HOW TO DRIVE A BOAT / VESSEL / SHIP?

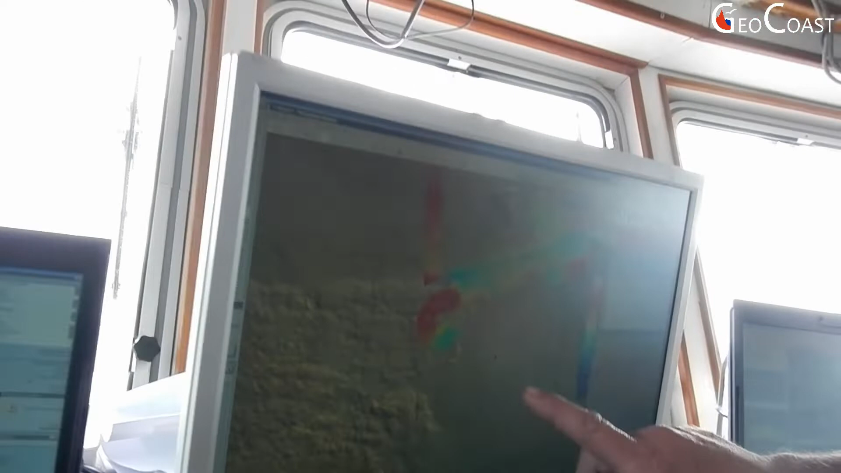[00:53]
So what we want to do is bring the boat around here and pick up this line and follow it back into Cork Harbour. Okay. So to do that, it's quite simple.